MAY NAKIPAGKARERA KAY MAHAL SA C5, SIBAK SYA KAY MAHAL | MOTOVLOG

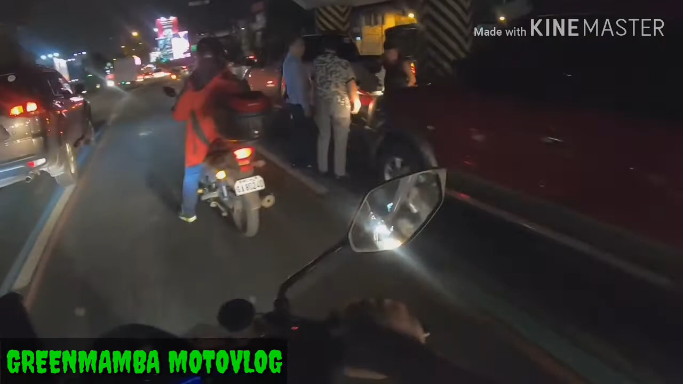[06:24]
May naipit pa guys, kaya traffic ng C5. Pero kahit boom, madadamay pa kami guys. Kahit kung nabangga ka naman dyan, may video ka na nag-return kong ready.